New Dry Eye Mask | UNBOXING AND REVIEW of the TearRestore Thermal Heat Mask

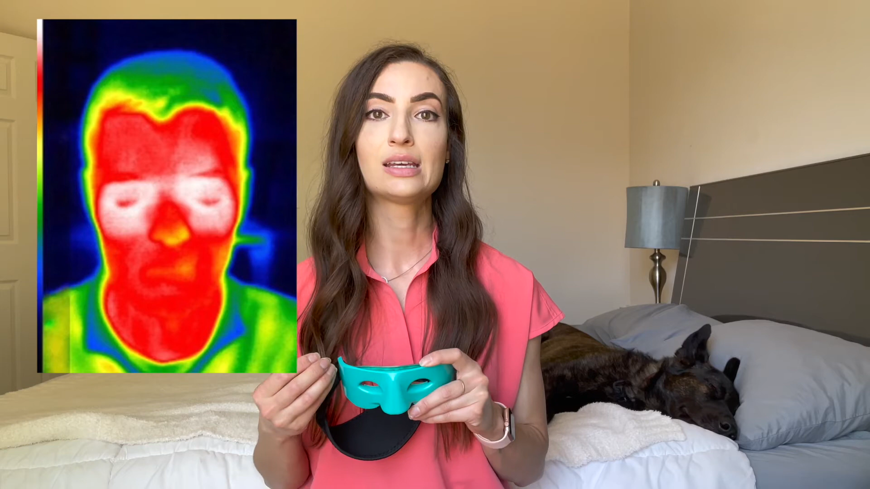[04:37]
Tear Restore also themselves did studies of thermal imaging where they show the heat that's effectively reaching the meibomian glands. The second advantage of having your eyelids open while you are doing a heat compress is